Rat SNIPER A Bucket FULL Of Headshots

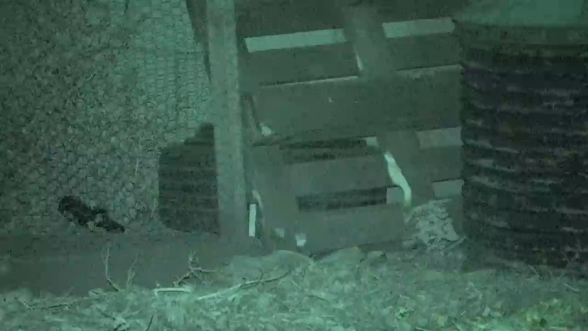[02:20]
particularly in the chicken pens where you've got to shoot through often multiple layers of wire. Just while I wait for Dewayne to come along, he's just running a few minutes late, I have a quick scan around with a camcorder and I can see plenty of rat activity.
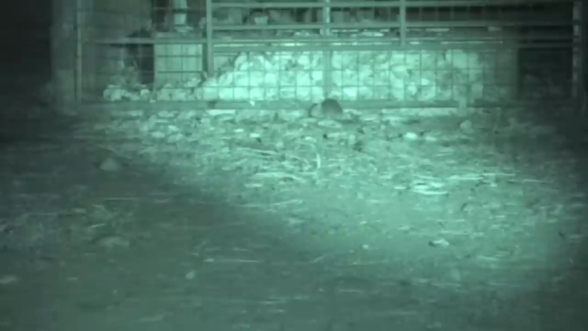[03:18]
Hike that I had in last week's episode is still currently sitting on my 22LR. The rabbit session that I did and this ratting session were only a couple of evenings apart. I'm also actually using my
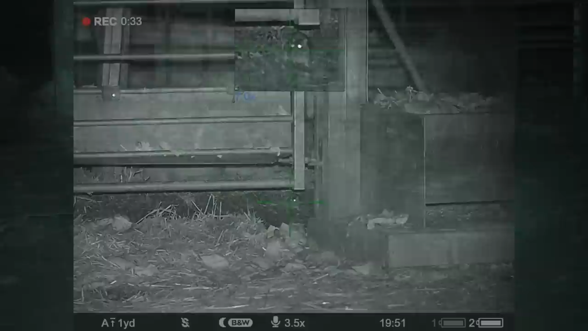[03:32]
Pulsar Accolade spotter in this because I had forgotten to charge the batteries for the Hike Griffin, which left me a little high and dry, so that's why I am using my Pulsar spotter.
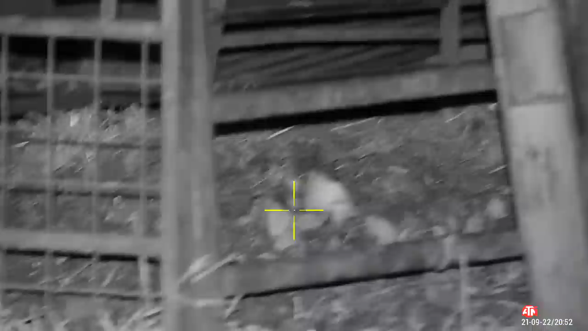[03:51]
A nice double headshot there as the rats show their appreciation by waving their tails. Early on in the evening, it was evident that Dewayne's rifle was shooting a little low, so we stopped play, got a target out of the car, put it on a box, and put it at just 18 paces, I think it was,
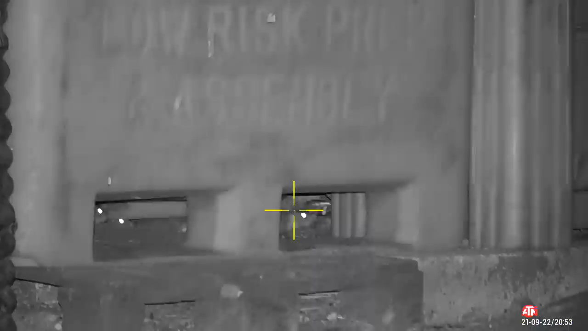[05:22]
Meanwhile, under the grain store, I think we hit the jackpot.
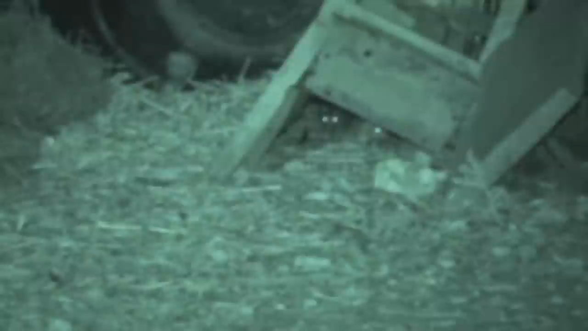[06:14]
One there right next to it. Yep, Dewayne couldn't see that second rat from his angle, but I could.
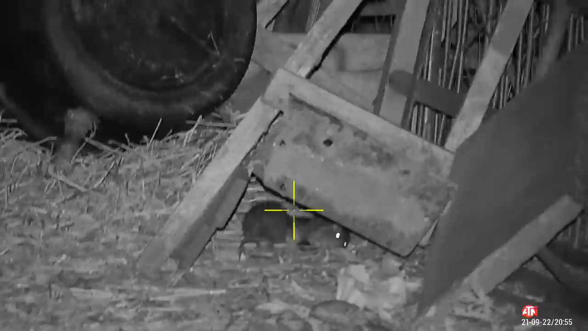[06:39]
As you can see, we're in no rush here. Plenty of these rats are quite happy going about their business.
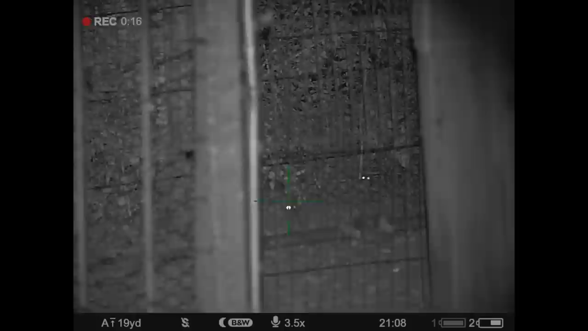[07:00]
We're using night vision, so it gives you a lot of extra time. And as you can see, taking your time pays dividends. Most of these rats pretty much dead before the bodies hit the floor.
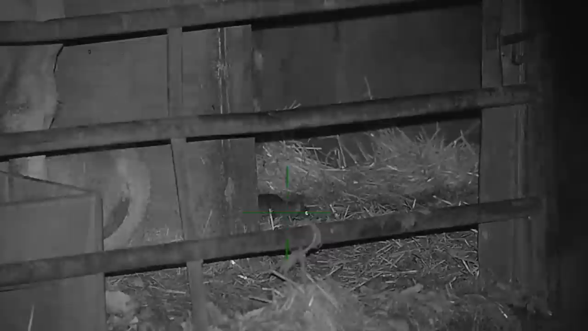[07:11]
This here is a cracking shot though from Dewayne there, without much notice.
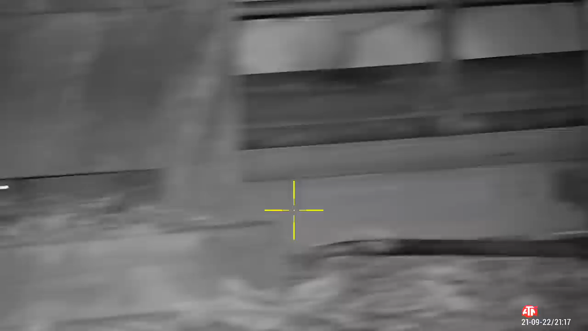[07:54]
If you notice, the focus sometimes drifts in and out on the picture quality here on the 80,
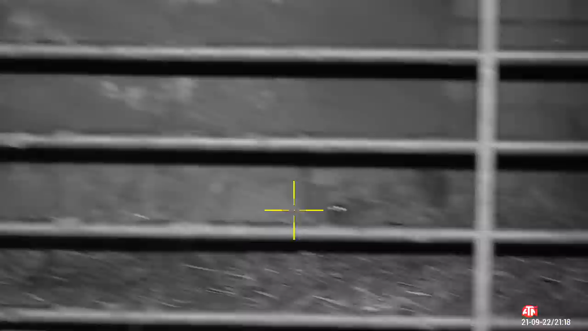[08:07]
and that's me just adjusting it using the breakaway coaster on the front ring.
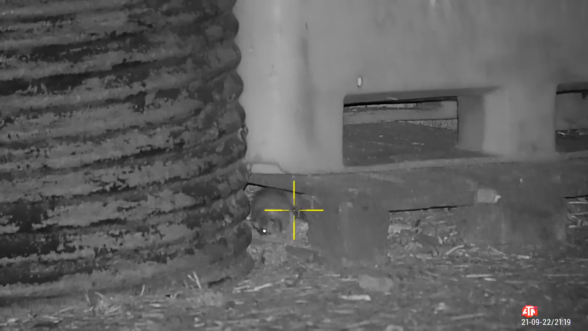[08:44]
Another one. Oh, I've had some corkers under this thing here. Hell, headshots.
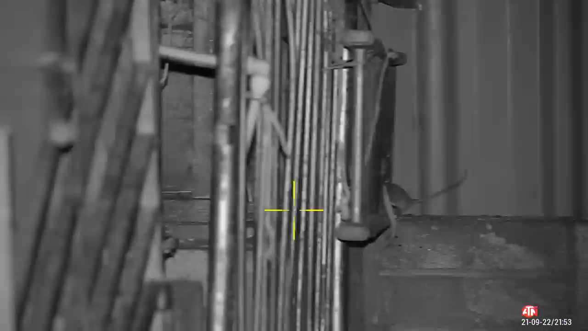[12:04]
This one's a little bit too quick even for me. Luckily, he settles on the floor and just stares at me.
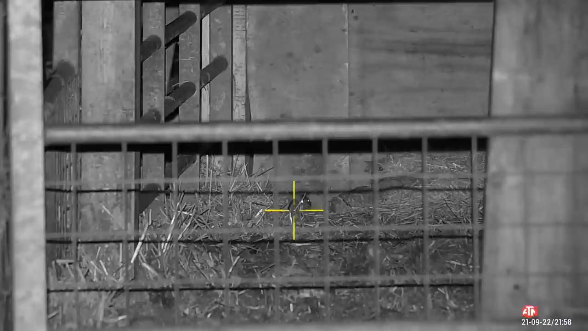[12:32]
Did he miss? Nope. Here he is.